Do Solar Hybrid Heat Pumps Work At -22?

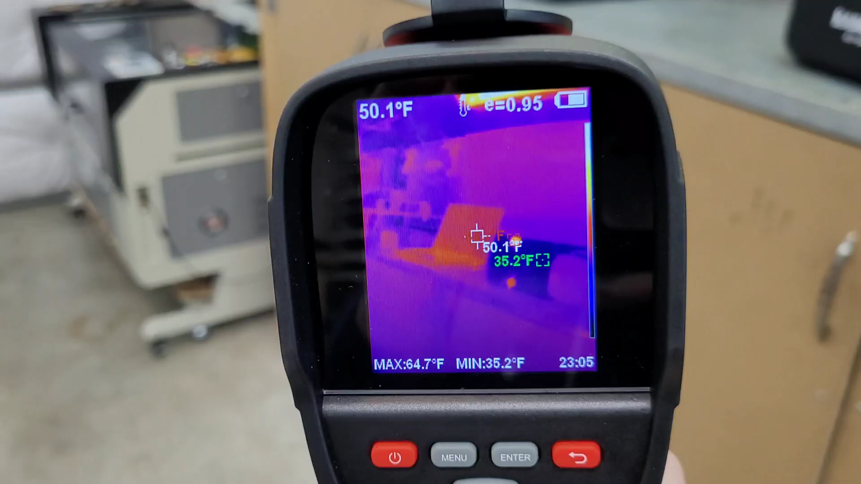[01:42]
On screen: spot 50.1°F, max 64.7°F, min 35.2°F
pretty good so far so over here on the door i have an insulated door but obviously we have those panels
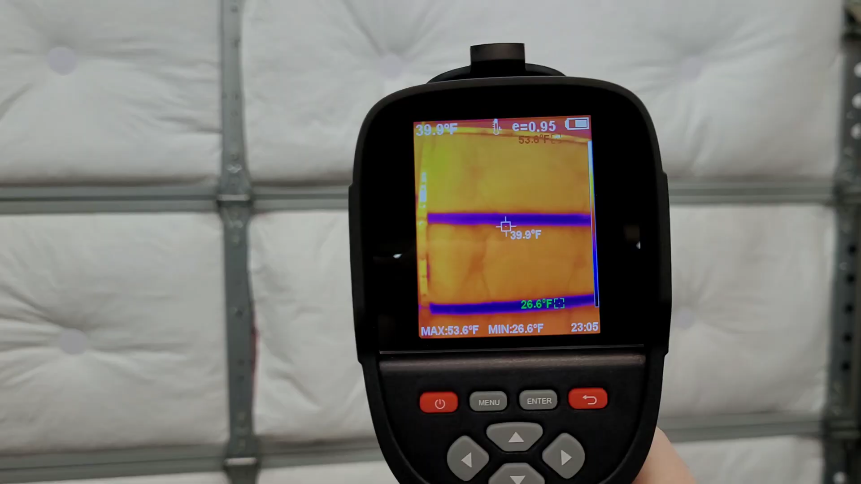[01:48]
On screen: spot 39.9°F, max 53.6°F, min 26.6°F
in the middle that are not insulated they are coming in around 25 degrees fahrenheit i also have a couple spots
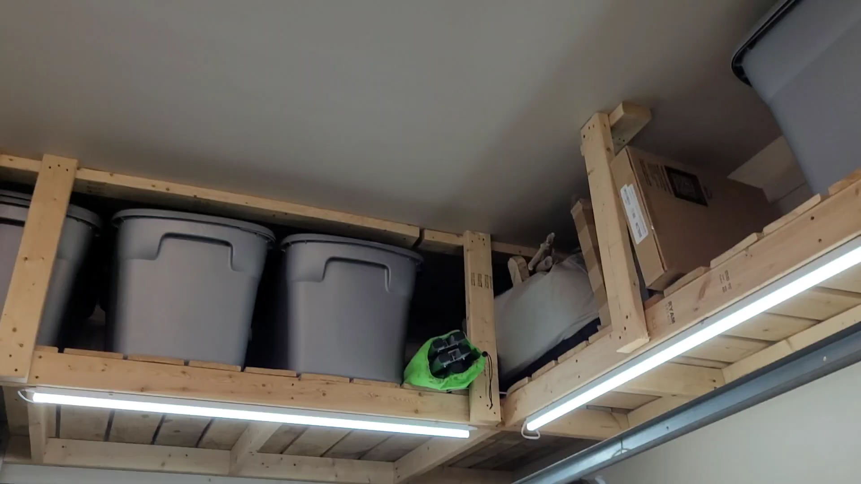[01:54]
up here in the ceiling that i need to insulate so you can see a big difference right there
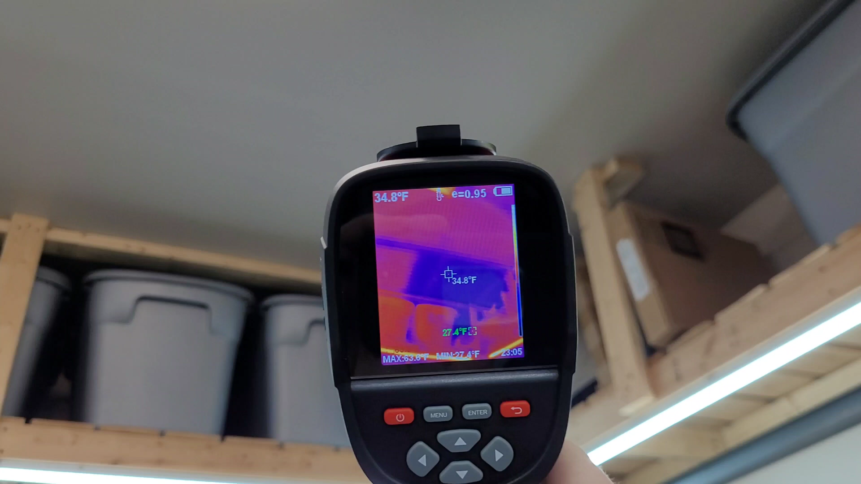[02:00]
On screen: spot 34.8°F, min 27.4°F
that corner is really cool it's sitting around 32 degrees on the drywall over here on the insulated side
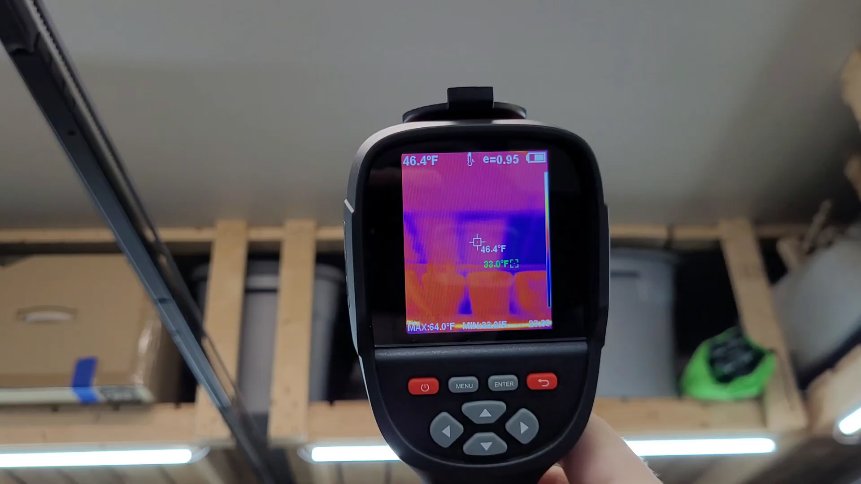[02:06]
On screen: spot 46.4°F, max 64.0°F
we're at about 46 so big difference there and then on the eco solaris we are pumping
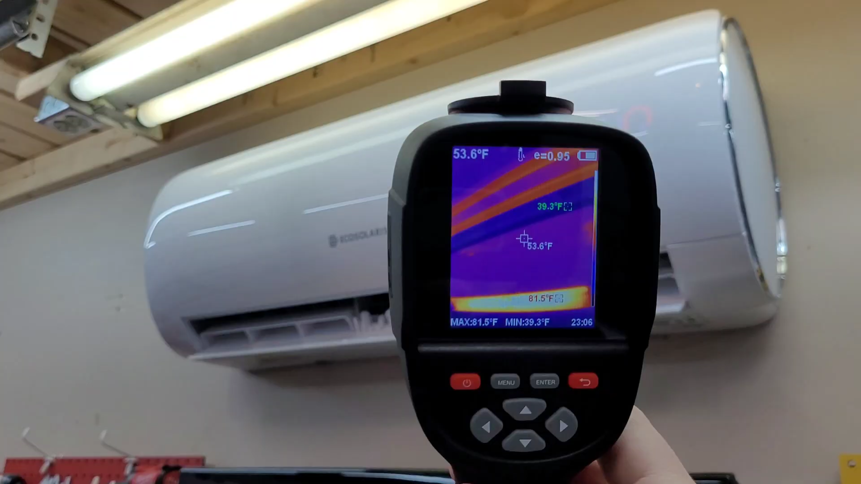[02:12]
On screen: spot 53.6°F, min 39.3°F
out around 85 degree air last i checked uh 83 degree air at the moment it's
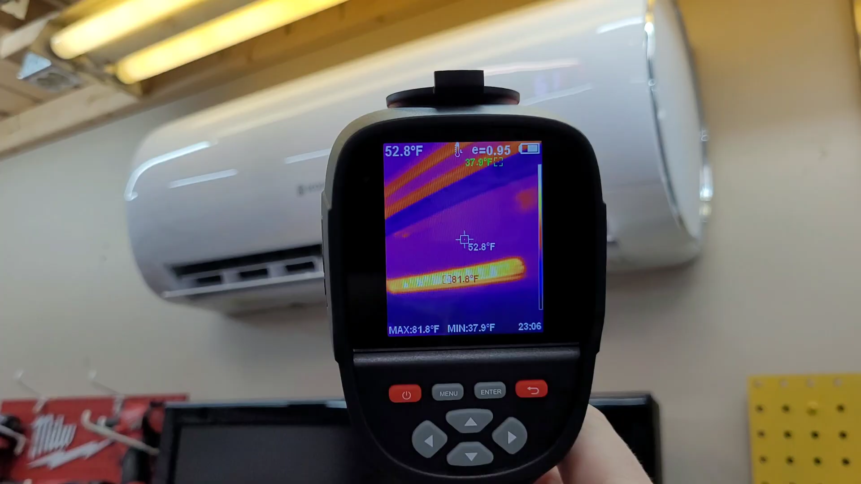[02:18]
On screen: spot 52.8°F, max 81.8°F, min 37.9°F
about 55 in here right now and it's ramped down a little bit actually i did have the big
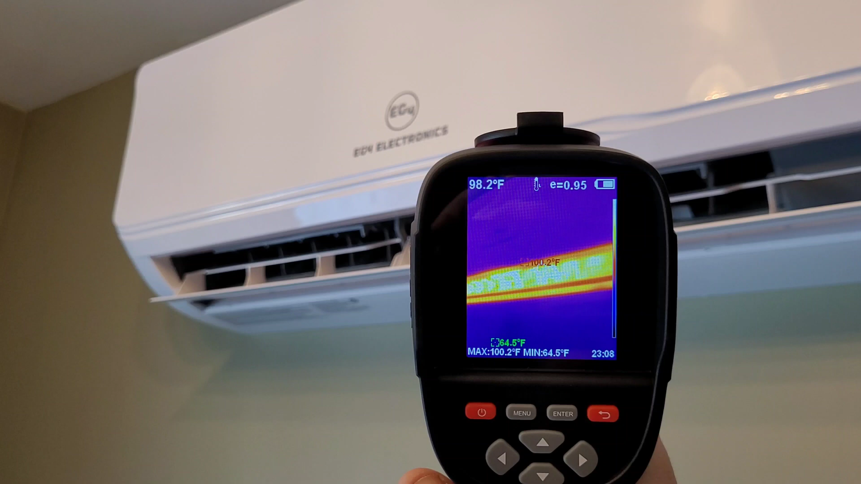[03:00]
On screen: spot 98.2°F, max 100.2°F, min 64.5°F
right around 100 degrees so it's doing pretty good running at a pretty high stage this thing usually runs a hair lower but that's doing just fine as you can see in here in the house even with fairly decent insulation
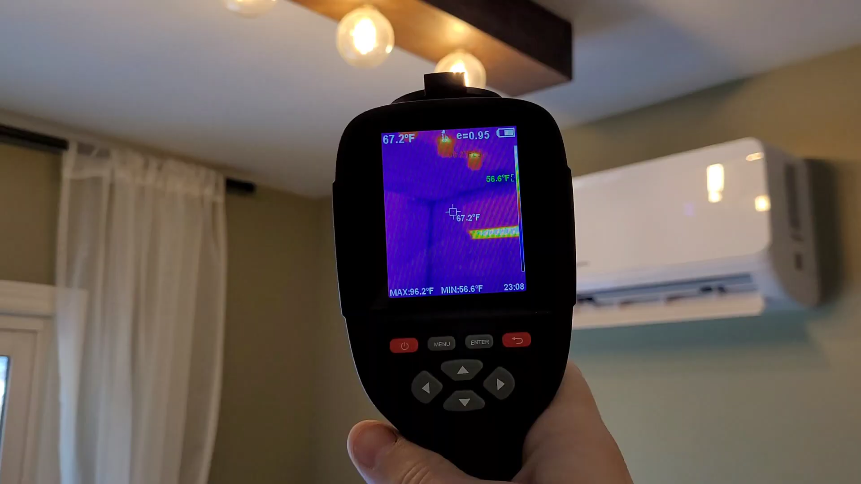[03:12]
On screen: spot 67.2°F, max 96.2°F, min 56.6°F
i do have some cold spots along the seams the corners of the house corners of the drywall we are sitting
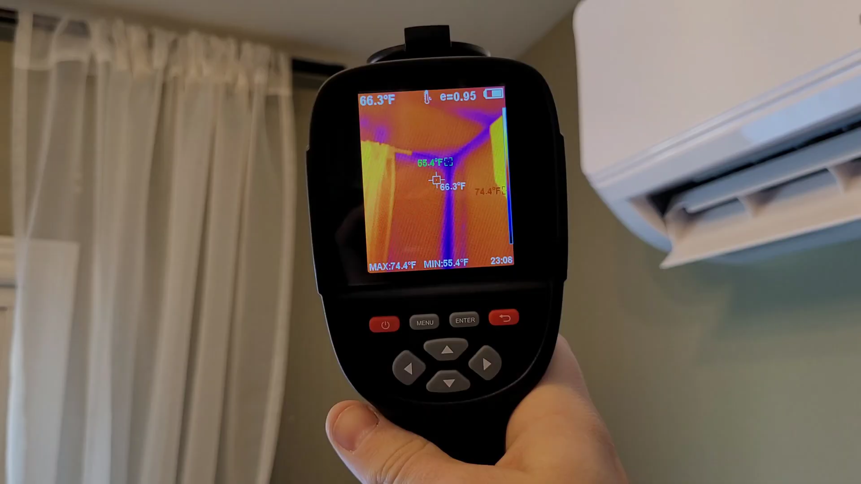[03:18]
On screen: spot 66.3°F, max 74.4°F, min 55.4°F
at around 55 degrees fahrenheit so like i said early in the morning a little bit of sun on
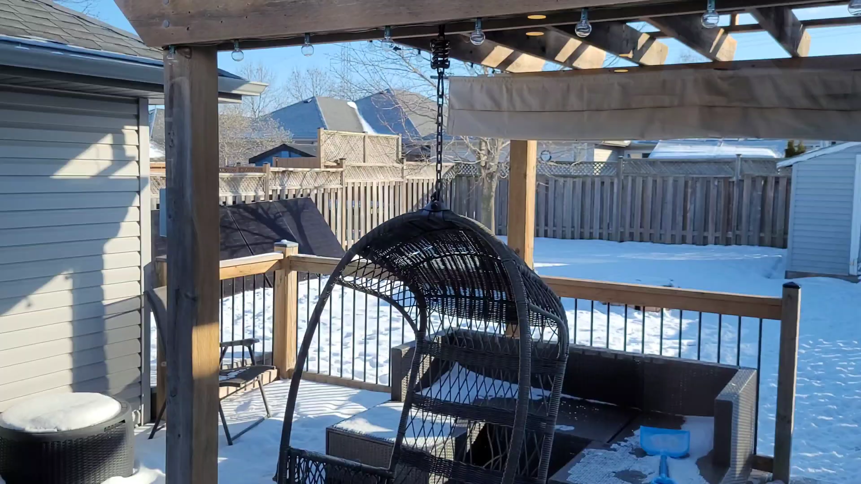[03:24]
these panels over here pergola panels are fully in the sun nice layer of frost on the back of them i'll take you outside now we'll have a quick look at the heat pump so here's the outdoor unit we've got a good
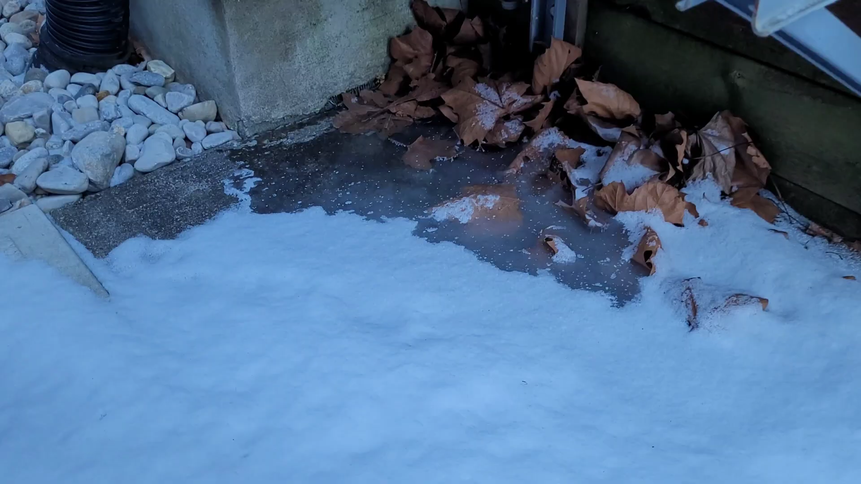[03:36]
puddle of frozen water underneath it from defrost on the service valves here we are sitting at about
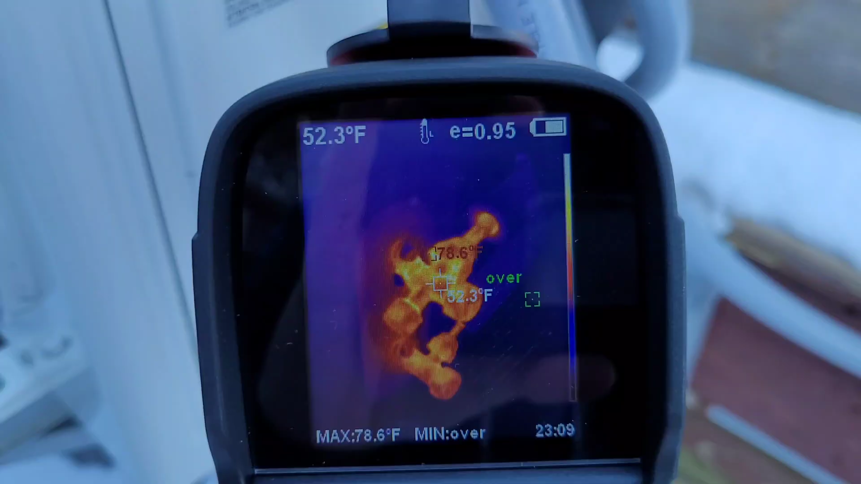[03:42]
On screen: spot 52.3°F, max 78.6°F
78 degrees that's about as good as we can ask for on a day like today over
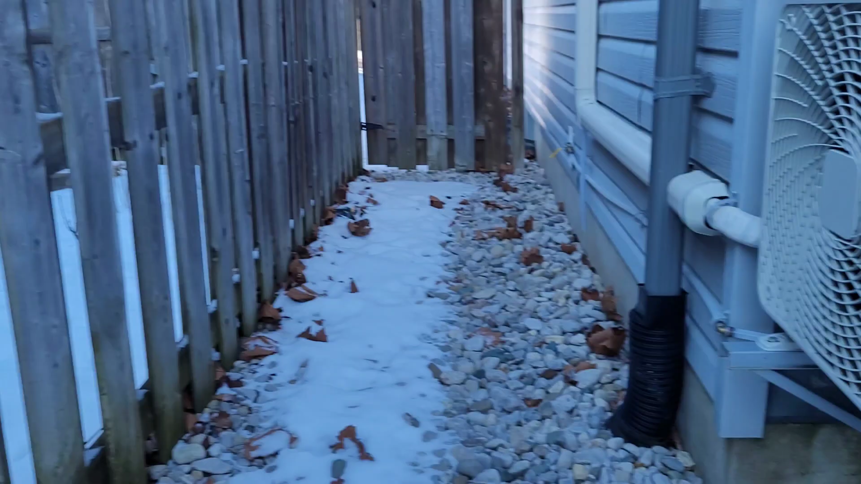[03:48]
here on the fence we are sitting at over whatever that means
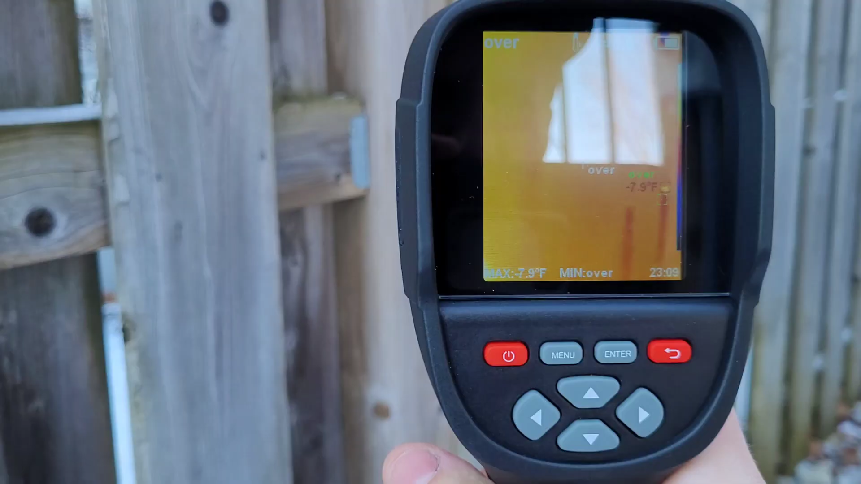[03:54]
On screen: max -7.9°F
i don't know maybe it's beyond range it just said minus seven fahrenheit a minute ago and